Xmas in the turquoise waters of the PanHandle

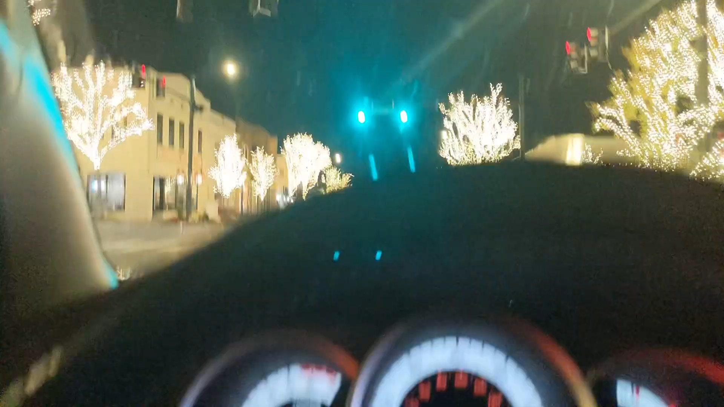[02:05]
Okay, we are here in Fairhope, Alabama. They are all decked out for Christmas here.
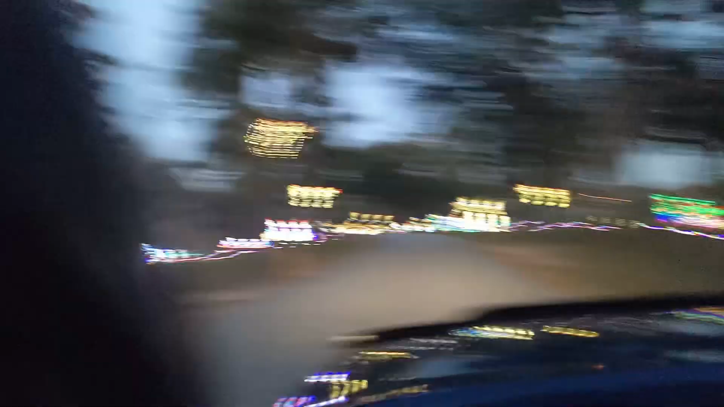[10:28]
What do you think, Kelsey? Got some nice Christmas lights for you.